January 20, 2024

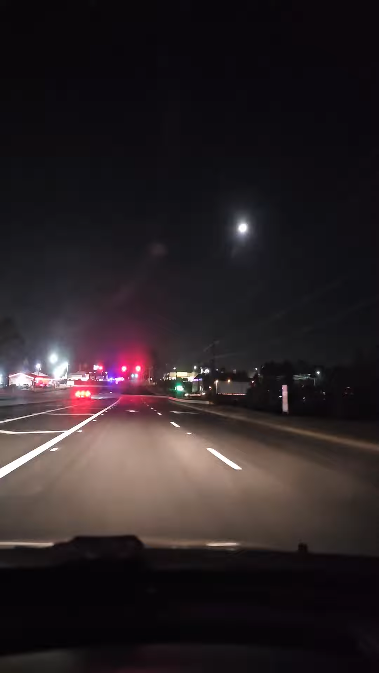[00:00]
somebody done got killed. Guarantee it. They got the road shut down.